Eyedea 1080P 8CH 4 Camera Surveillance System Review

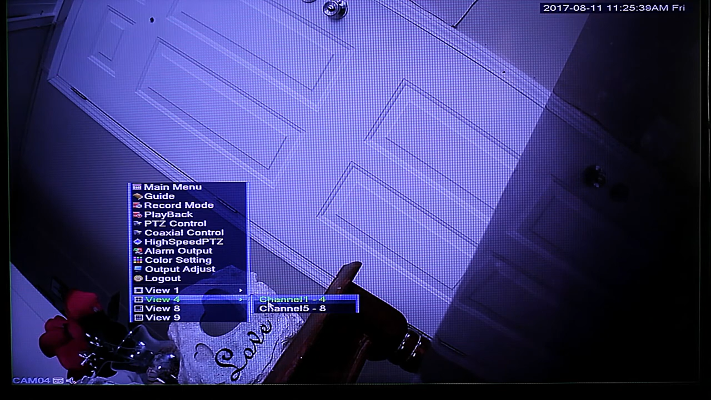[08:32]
ability to look at each camera individually or one by one